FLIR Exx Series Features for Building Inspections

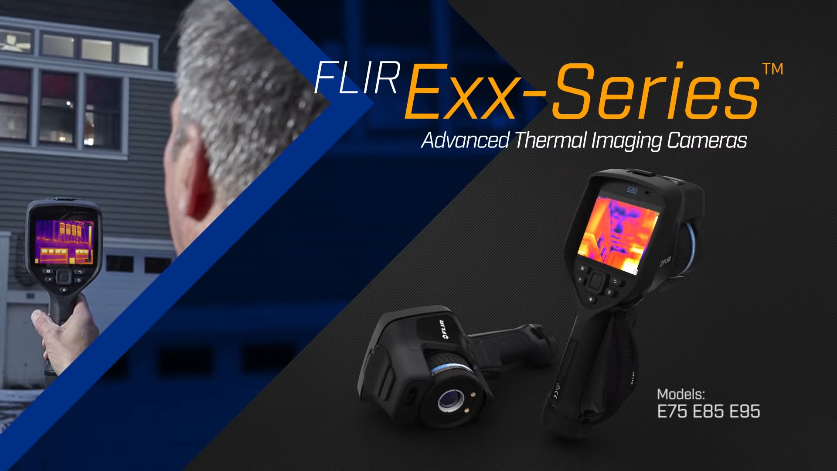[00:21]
advanced thermal imaging cameras to give you the tool you need to survey your worksite
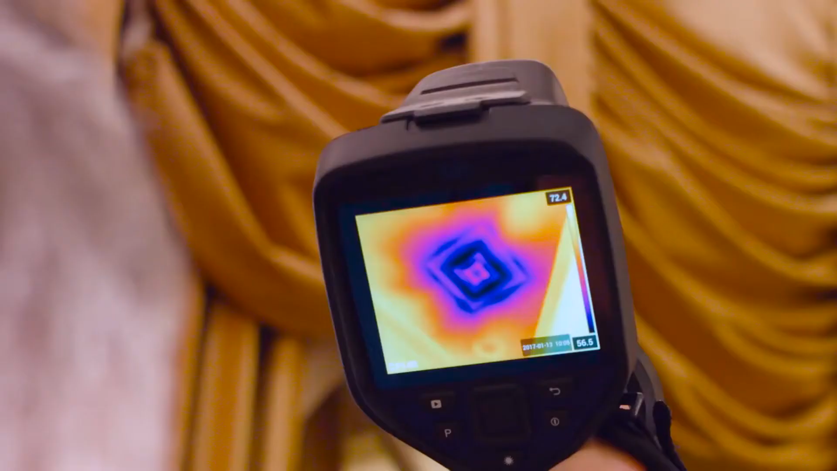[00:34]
EXX series cameras offer resolutions up to 464 by
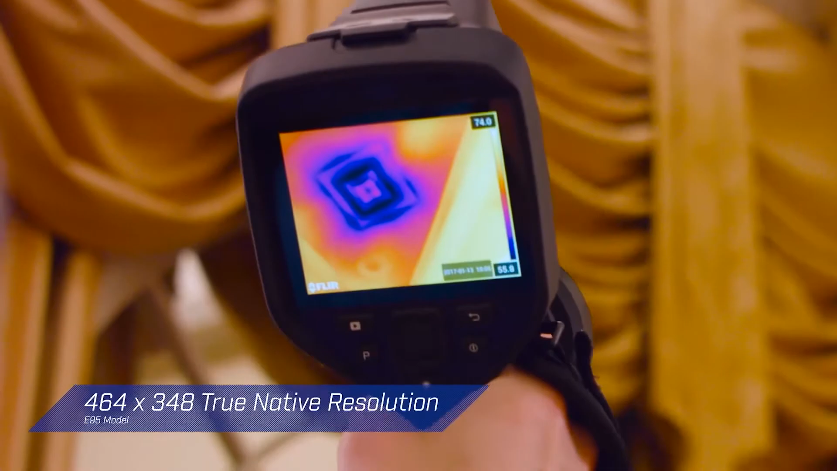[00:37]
348 pixels from
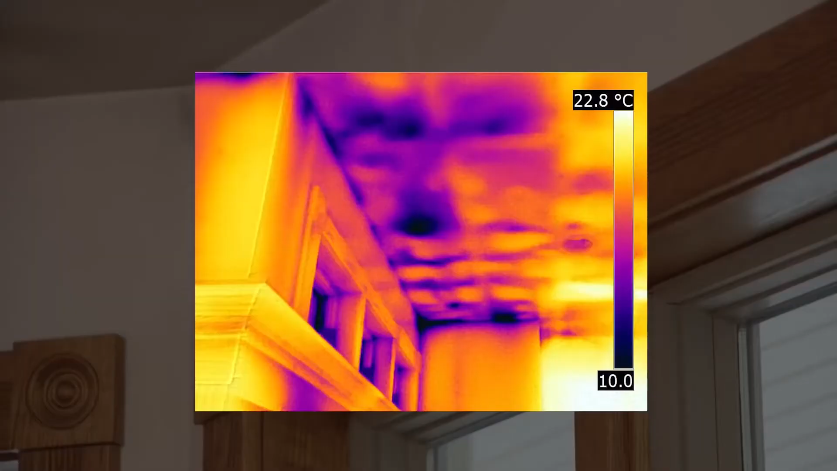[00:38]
On screen: scale top 22.8°C
an infrared detector that's sensitive enough to see minute temperature differences.
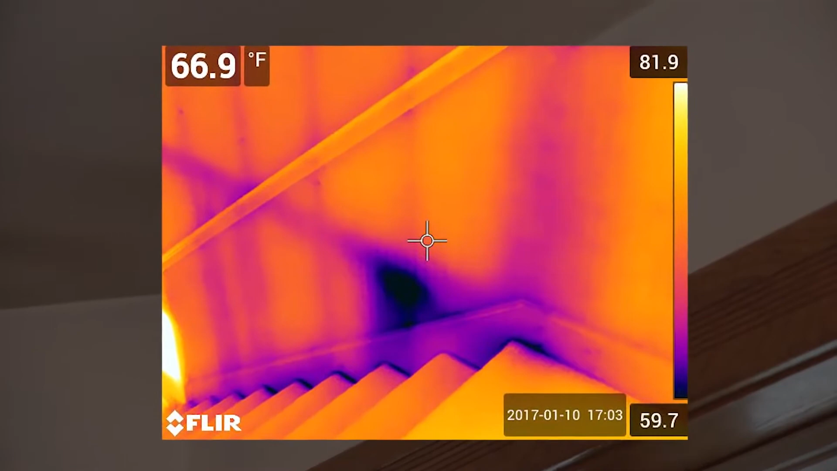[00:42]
On screen: spot 66.9°F
This lets you catch the first signs of air leaks, moisture, or building envelope problems.
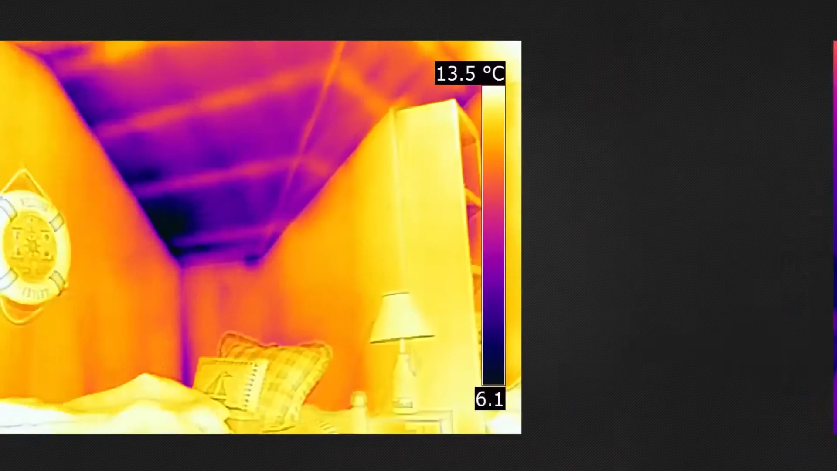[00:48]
On screen: scale top 13.5°C
But to get the job done right, you need more than great sensitivity and resolution.
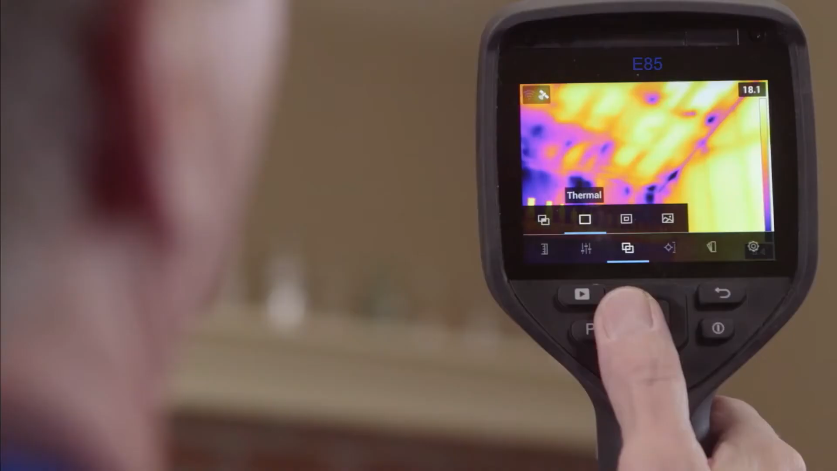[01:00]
Enhancements such as FLIR's patented MSX technology
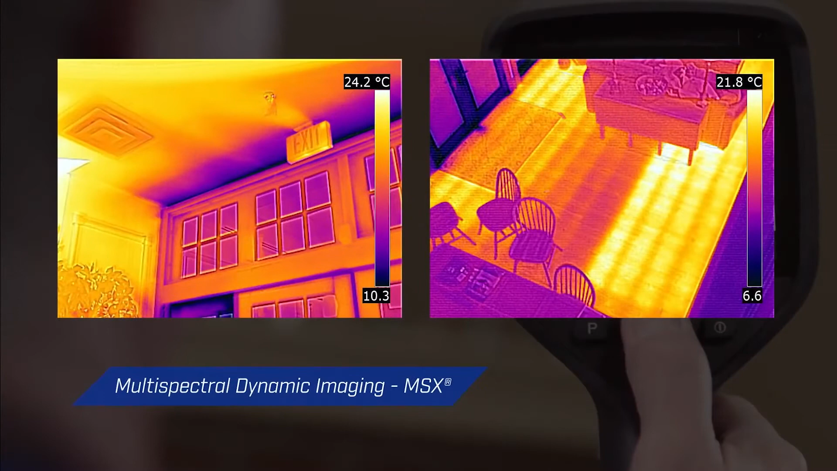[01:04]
add the perspective you need to identify problems and recognize locations. A responsive, intuitive interface and vibrant 4-inch screen make the EXX series easy to use at any angle.
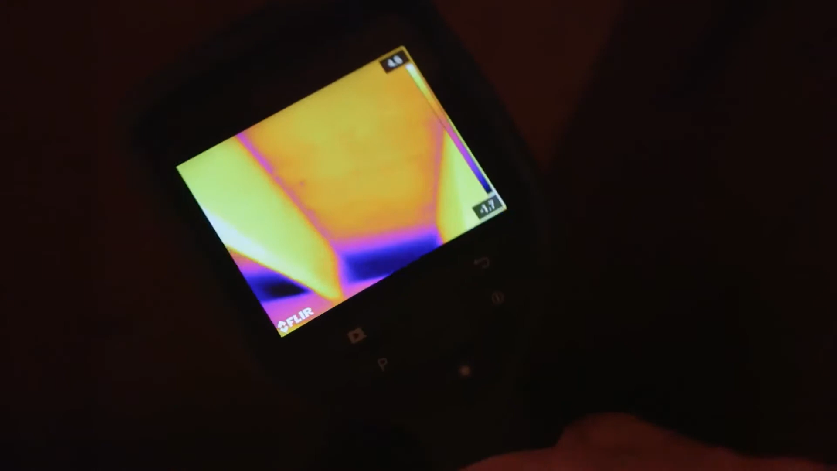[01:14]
And once you've found an area of water damage or faulty insulation,
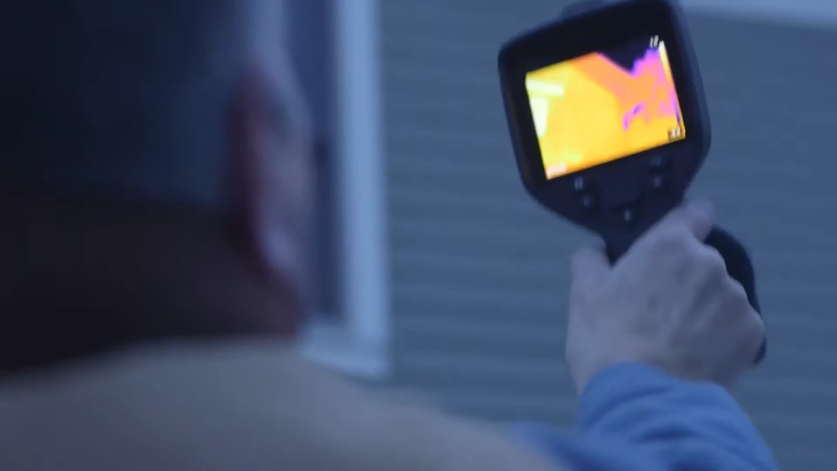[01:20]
the camera's laser distance measurement feature can calculate the area in meters or feet right on the screen.
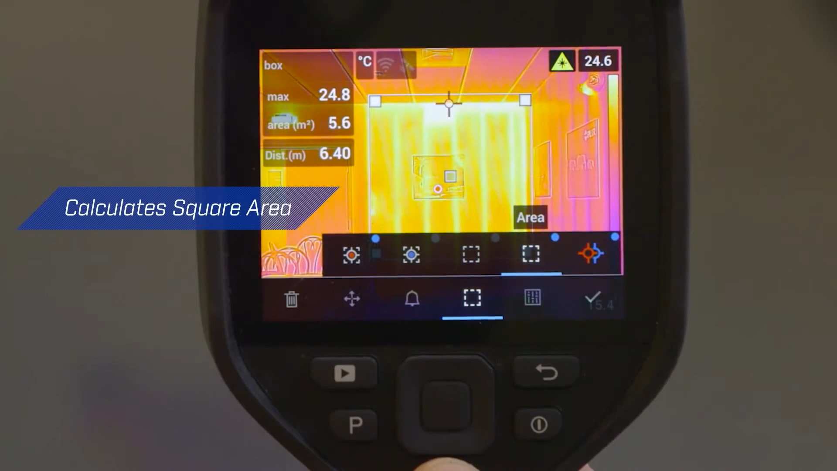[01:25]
On screen: max 24.8°C
On-camera tools improve organization and streamline reporting.